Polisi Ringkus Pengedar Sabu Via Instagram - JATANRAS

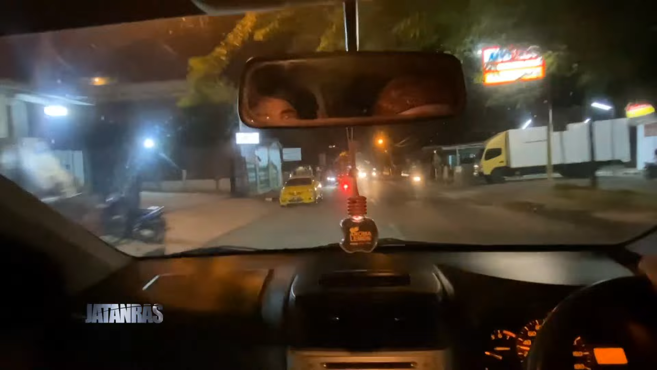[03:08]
Tim lesat pantang kehilangan kesempatan juga sasarannya. Tiba di lokasi, tim langsung mengepung.